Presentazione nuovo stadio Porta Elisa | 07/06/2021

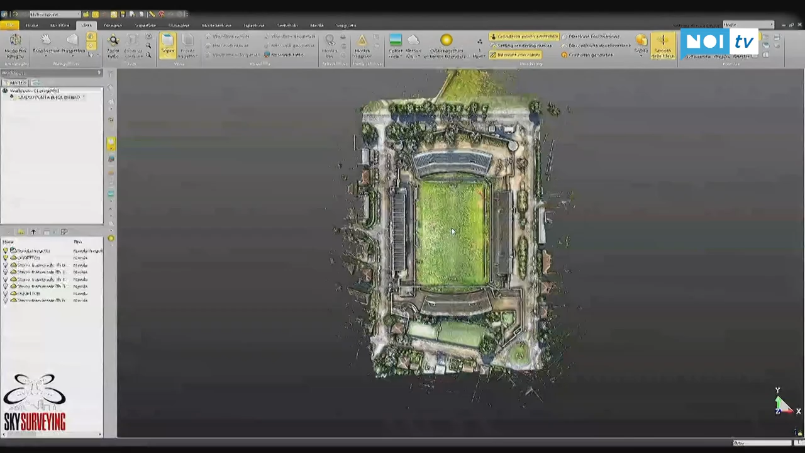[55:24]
Quello che vedete adesso è la nuvola di progetto,
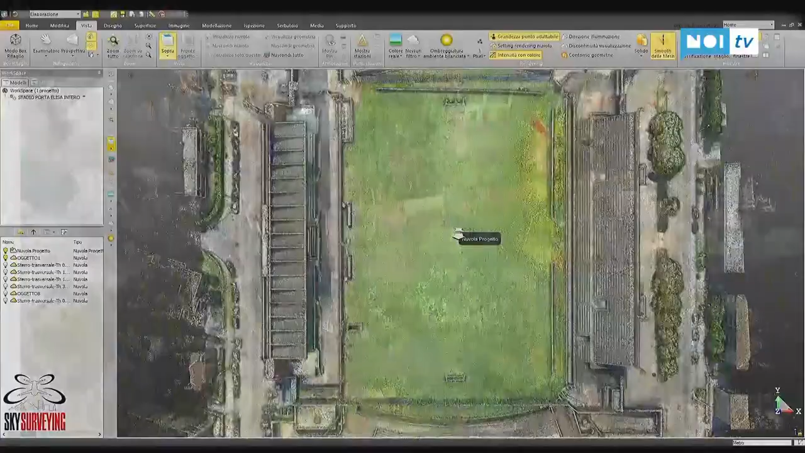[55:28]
quindi questi qui sono 4 miliardi di punti di coordinate note x,
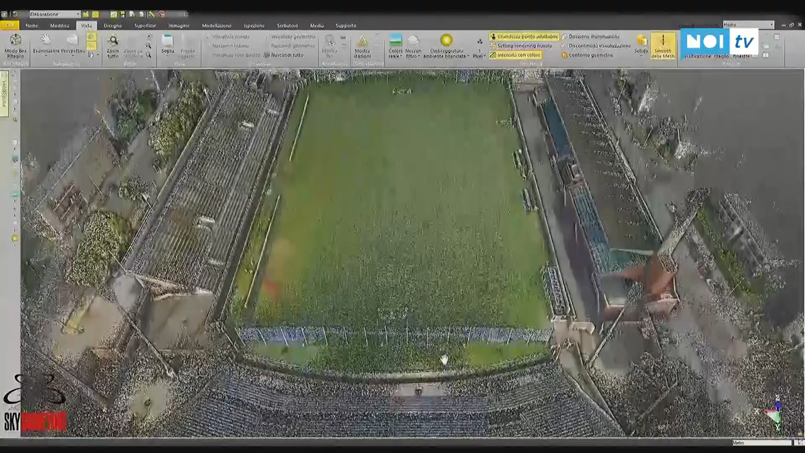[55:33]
y e z e con un valore RGB che creano quella tessitura che vedete adesso,
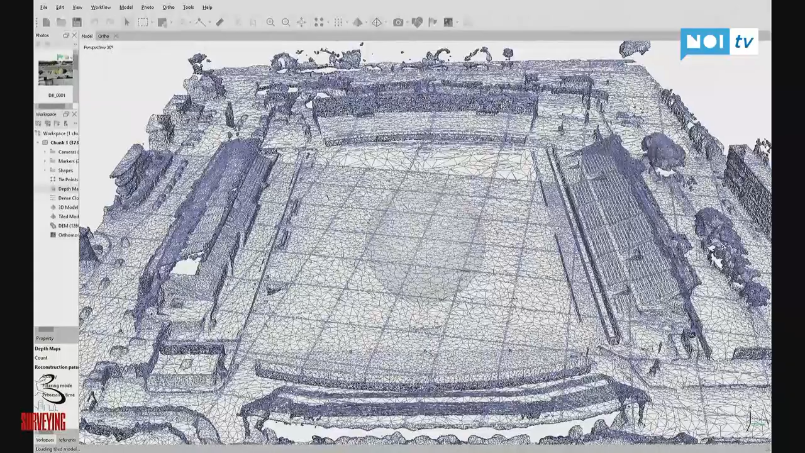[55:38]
che è una mesh, si chiama in gergo, quindi ricreano tutto quello che è l'azione del terreno, il modello del terreno,
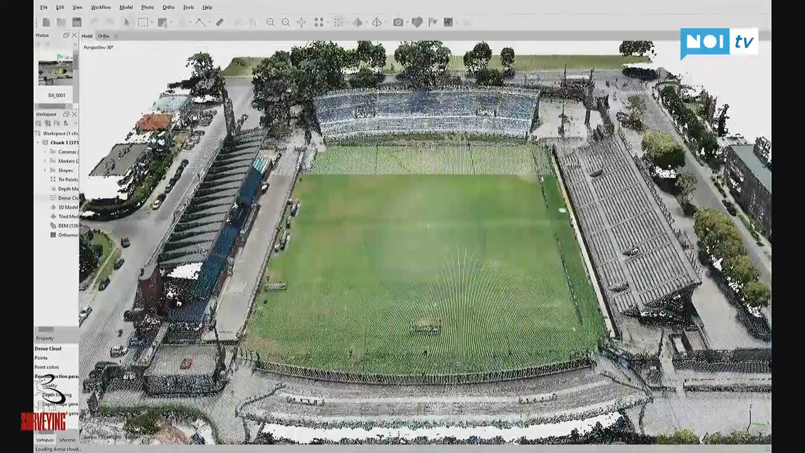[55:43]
dal quale poi il progettista estrapolerà il modello 3D per poi il progetto BIM,